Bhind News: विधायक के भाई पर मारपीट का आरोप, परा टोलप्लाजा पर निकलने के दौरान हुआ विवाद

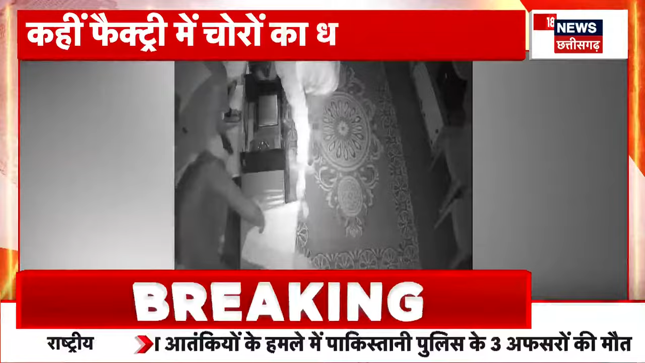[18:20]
कहीं फैक्टरी में चोरो का धावा जुर्म की गवाही देती हुई ये तीन लाइफ तस्वीरे हैं कोई
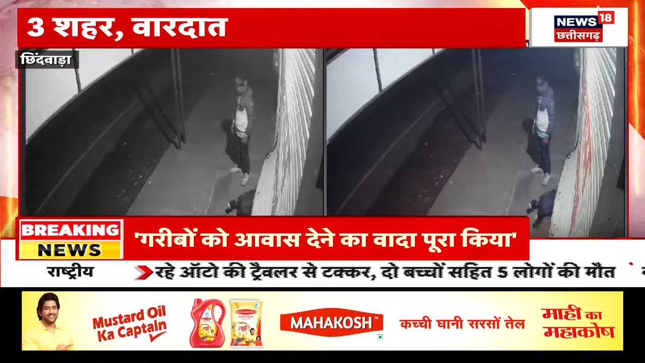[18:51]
तीनों ने दुकान में एंट्री की शोकेस
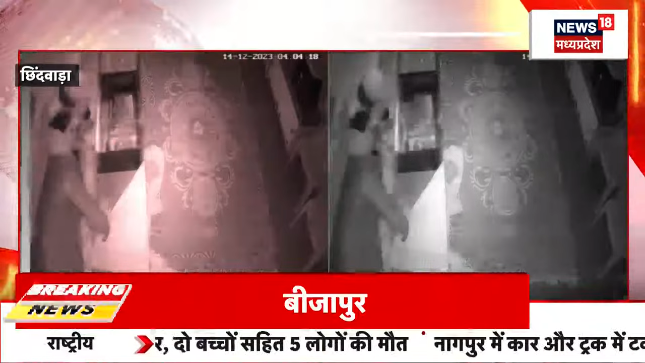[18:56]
खोल कर जोल्री पर हाथ साफ किया सोने चांदी के जेवर ऐसे ले उड़े ये चोड
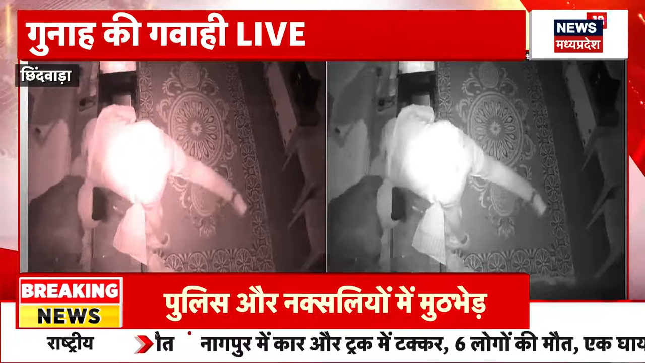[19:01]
चिंदवाडा के नर्सिंगपूर मार्क पर ये जोल्री शॉप थी अब इस CCTV फुटेज से बदमाशों की तलाश चारी है